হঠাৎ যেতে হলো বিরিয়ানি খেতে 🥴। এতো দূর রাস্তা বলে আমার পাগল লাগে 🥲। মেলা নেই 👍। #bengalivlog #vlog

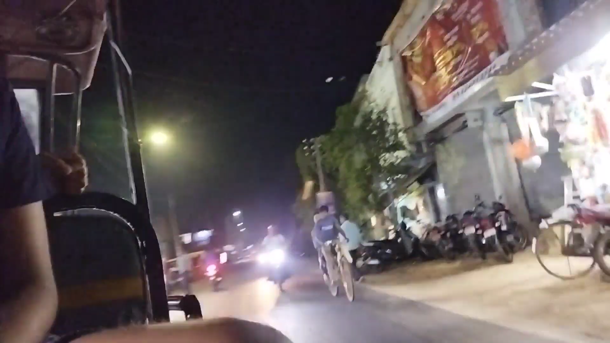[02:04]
এই সেই চন্ডী মন্দির এপাশ দিয়ে রাস্তা দিয়ে রোড ধরে আমরা যাবো রামনগরের উদ্দেশ্যে, রামনগরে গিয়ে তারপর আবার দেখা হচ্ছে।